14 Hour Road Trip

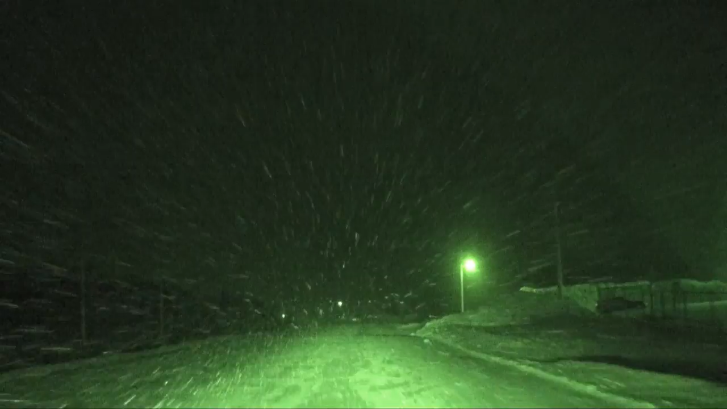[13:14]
And we can see some lights. So yes, we finally made it.